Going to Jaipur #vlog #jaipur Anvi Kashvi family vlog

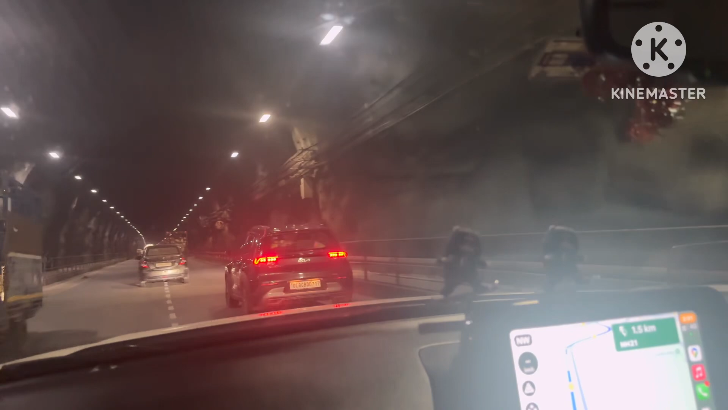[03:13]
अच्छा, ये टनल इधर इस तरफ जयपुर ही था। हाँ, जयपुर अब स्टार्ट होगा टनल के बाद। सारे लोग कृपया आंखें बंद कर लिए जयपुर को देखने के लिए।